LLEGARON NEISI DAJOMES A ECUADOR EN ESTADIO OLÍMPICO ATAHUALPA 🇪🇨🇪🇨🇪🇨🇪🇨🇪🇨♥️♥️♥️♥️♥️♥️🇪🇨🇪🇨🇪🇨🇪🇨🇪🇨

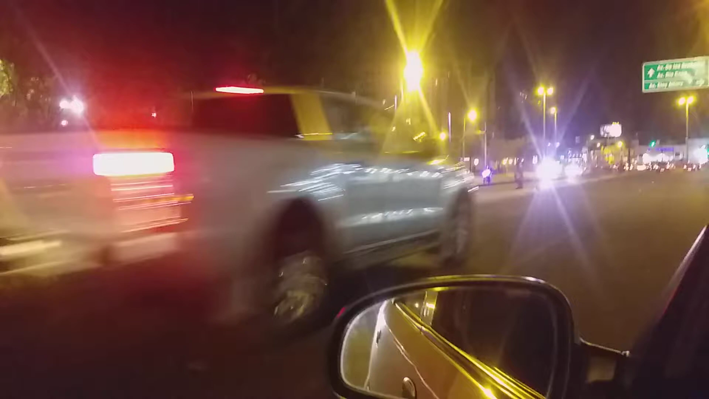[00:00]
Me encuentro aquí en la 6 de diciembre Acaba de llegar la caravana de la Dajómez Neysi Dajómez de la medallista olímpica Con las otras chicas que no me acuerdo
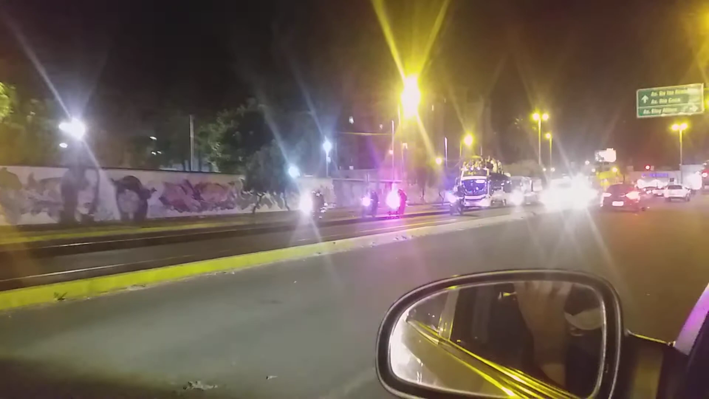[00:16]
Pero aquí están llegando las medallistas Acaban de ver ahí